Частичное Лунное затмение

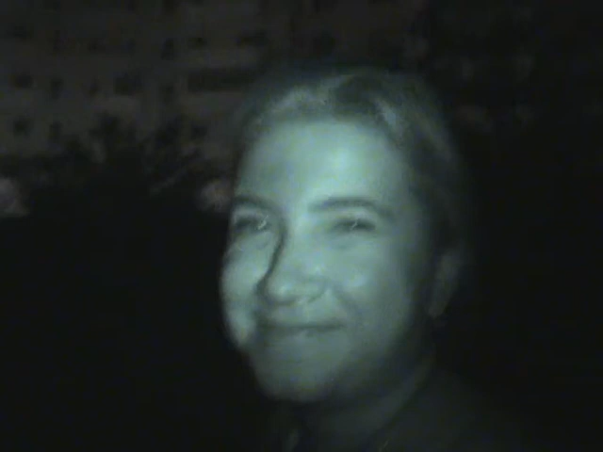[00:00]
Потому что это фонарик включен, а там на небе затмение.